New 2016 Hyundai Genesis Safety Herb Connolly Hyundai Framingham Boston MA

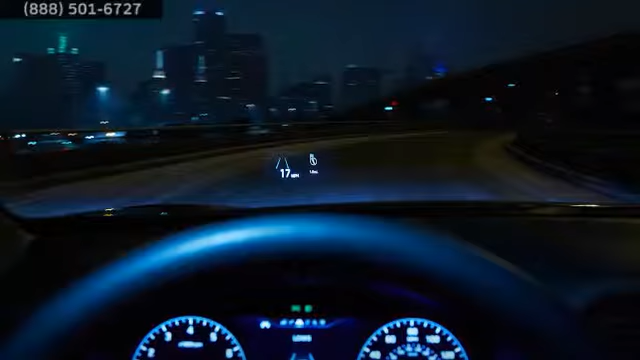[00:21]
A heads-up display projects important information on the windshield so you can stay focused on your driving.